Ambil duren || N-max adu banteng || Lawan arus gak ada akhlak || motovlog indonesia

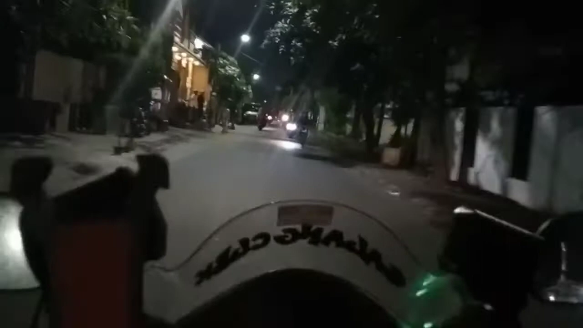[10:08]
aduh aduh agar agar ini jalanan gelap juga aduh ini tanggulan